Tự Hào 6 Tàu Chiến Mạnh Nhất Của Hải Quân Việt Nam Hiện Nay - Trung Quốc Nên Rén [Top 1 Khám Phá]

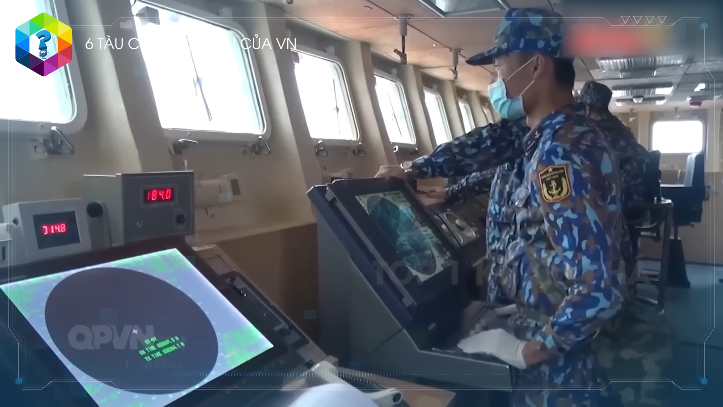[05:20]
Hệ thống điện tử trên tàu có radar đa năng, trinh sát mục tiêu trên không và trên biển.